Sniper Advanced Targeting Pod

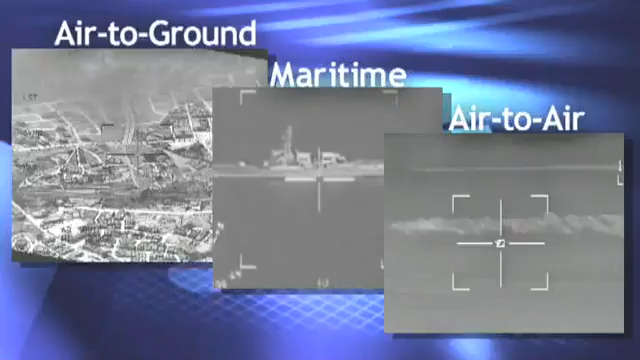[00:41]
on the high seas, and in air-to-air engagements. It's amazing. I think it's rock solid. Rock-steady stabilization and enhanced
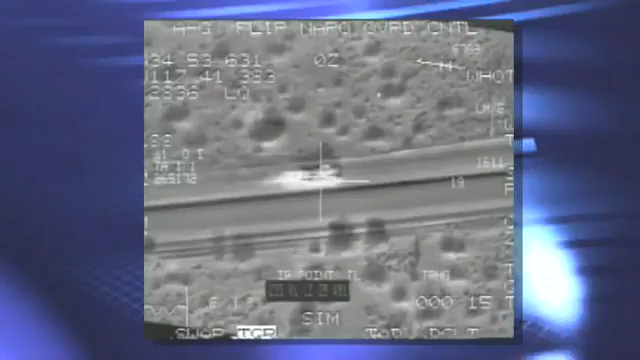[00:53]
state-of-the-art image clarity permit real-time geolocation, single-pass target identification,
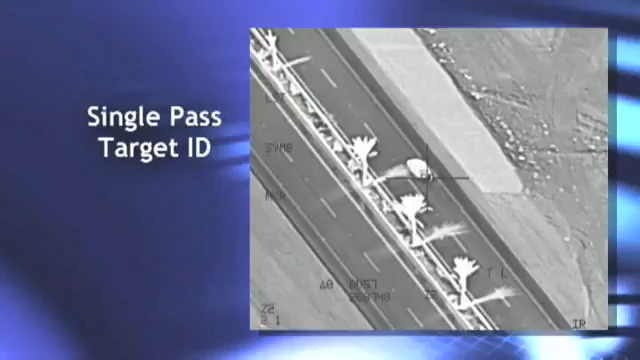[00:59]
multi-targeting, laser spot tracking, and accurate bomb damage assessment.
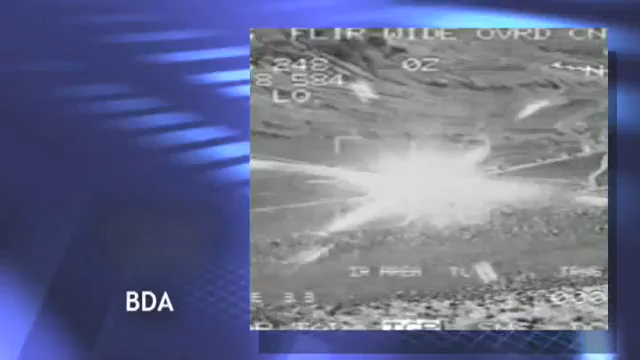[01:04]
Voidot picture is just awesome.
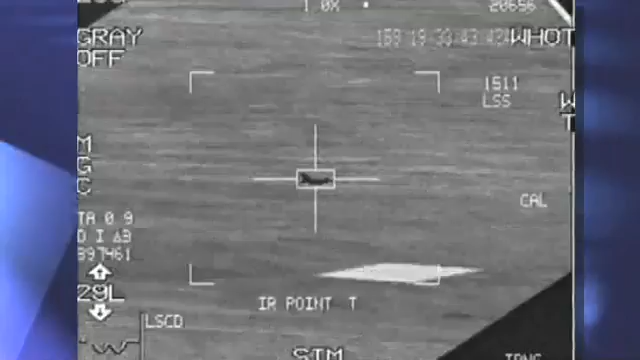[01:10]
Precise targeting capabilities allow air crews to automatically track and identify high-speed targets with exceptional tracking tenacity, and promotes effective delivery of
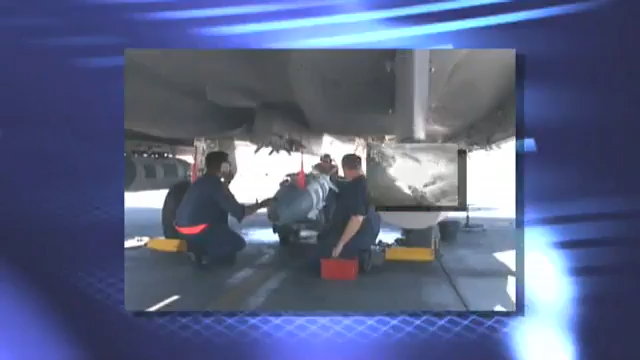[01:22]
the latest J-Series munitions and precision-guided weaponry. Well, that recovers pretty quick, doesn't it?
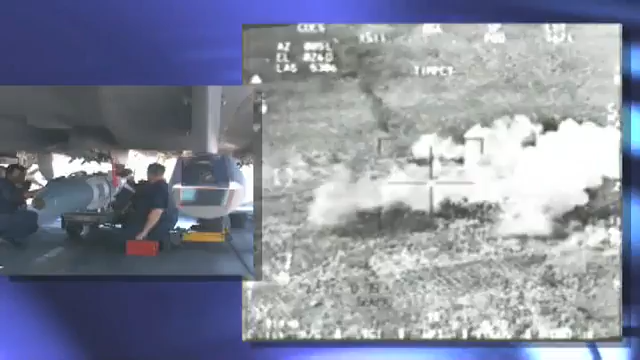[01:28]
It does, yeah. Superior features and extended range
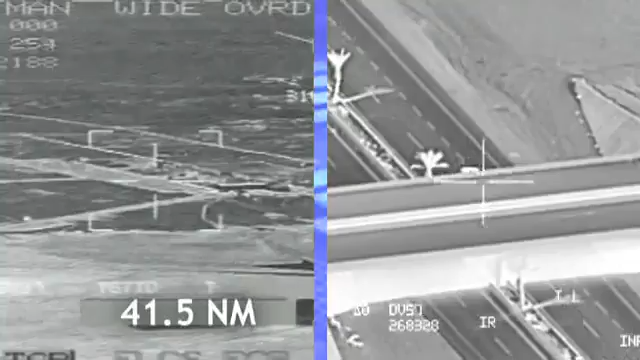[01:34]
capability allow Sniper to operate well outside of jet noise ranges while maintaining exceptional situational awareness.
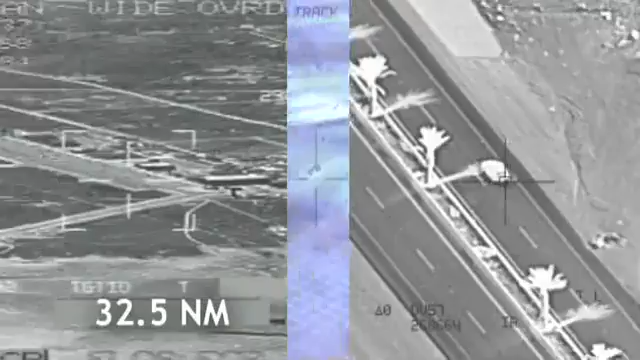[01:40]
The combat-proven
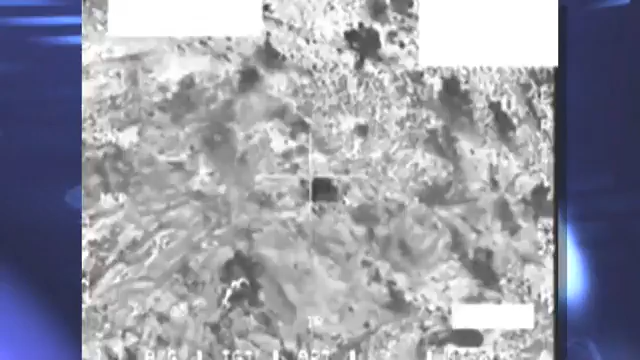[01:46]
Sniper Advanced Targeting Pod has repeatedly demonstrated it is the precision strike solution for mission success.
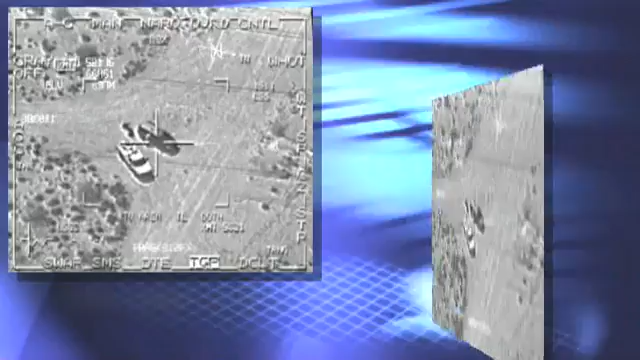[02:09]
The pod records and transmits full-motion video in real-time using a video data link, the VDL.
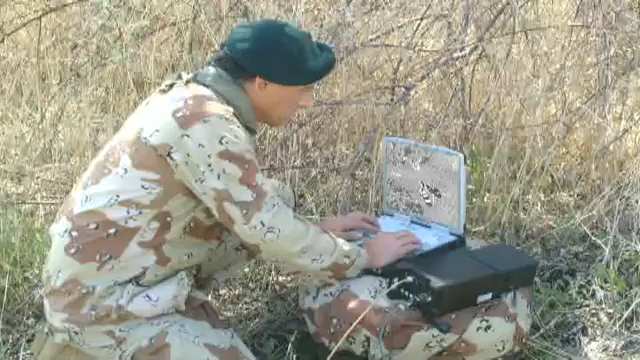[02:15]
With Sniper,
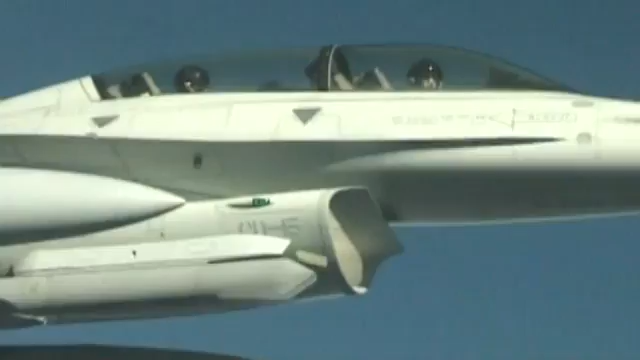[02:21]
air crews can identify weapon caches or individuals carrying armaments beyond hearing ranges, and relay that information to ground troops for rapid combat response. A dual-mode laser permits eye-safe
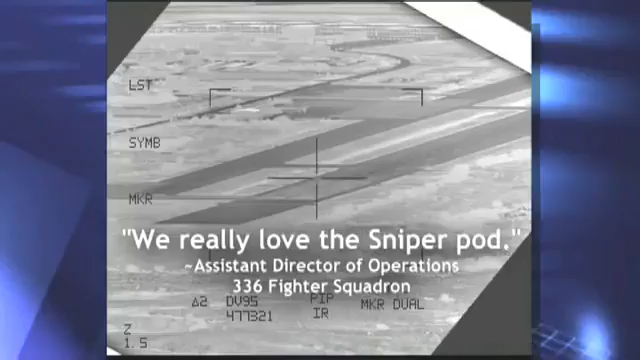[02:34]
laser use and enhanced LGB guidance for urban combat and training.